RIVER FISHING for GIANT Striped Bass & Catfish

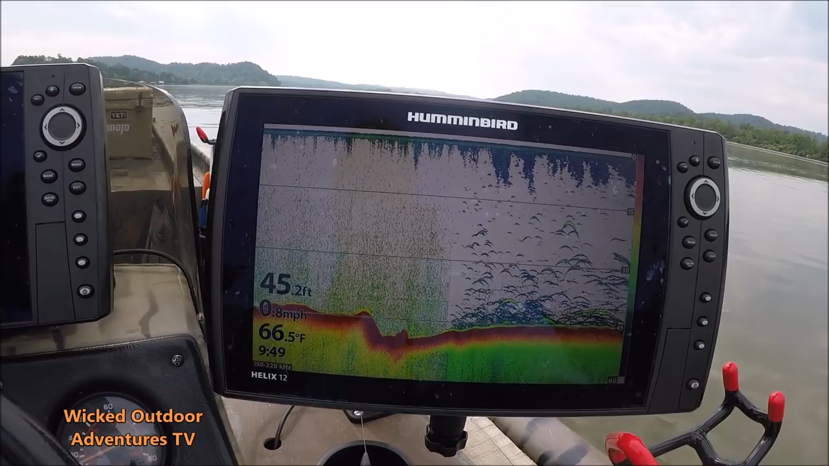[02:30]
On screen: depth 45.2 ft, water 66.5°F, speed 0.8 mph
We're moving up here. Got a little underwater point right here.
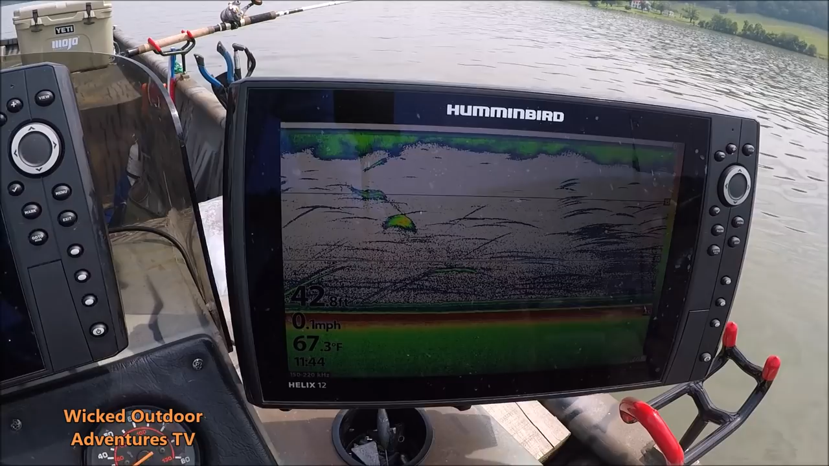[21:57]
On screen: water 67.3°F, speed 0.1 mph
We've marked a lot of fish on this big flat right here, and we're just going to drag right back over them.